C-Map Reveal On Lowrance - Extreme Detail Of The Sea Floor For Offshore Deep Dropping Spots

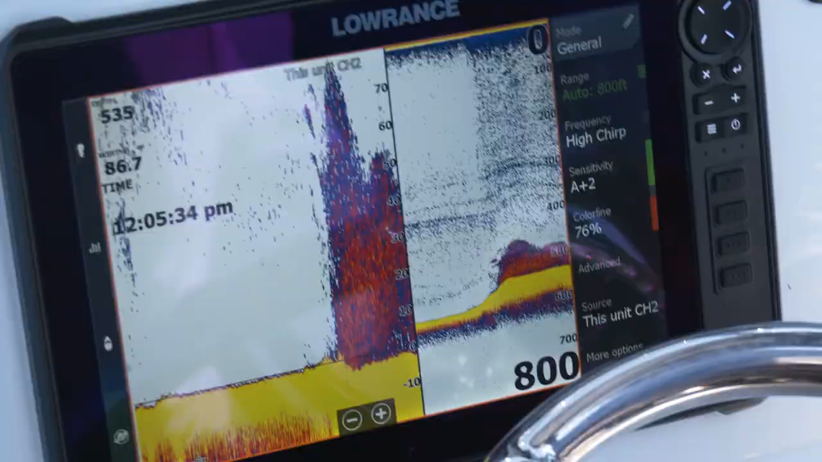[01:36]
We can be looking at our sonar over here and just kind of look at a spot that you'd think there'd be a fish there. You know, we're cruising around. We see that map.
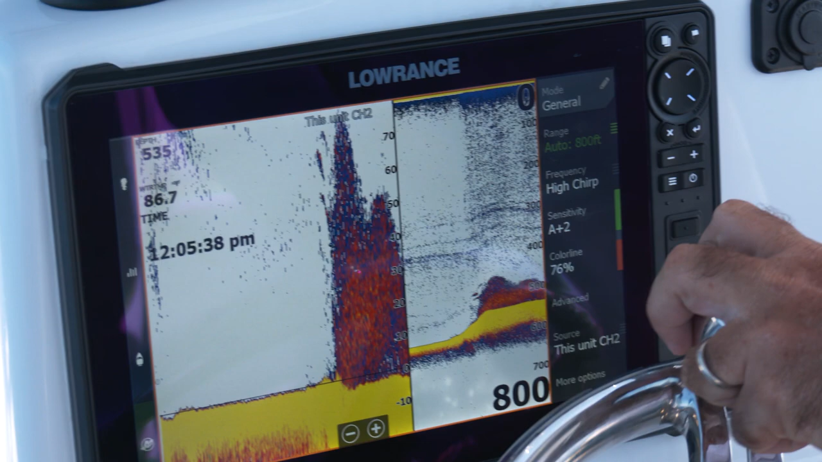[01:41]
We watch the drop off and sure enough, right where you'd think a fish was, boom, on our sonar it pops up. So this is really revolutionary. The C-map reveal is helping us find wrecks that we didn't know were there, just underwater mountains, ledges.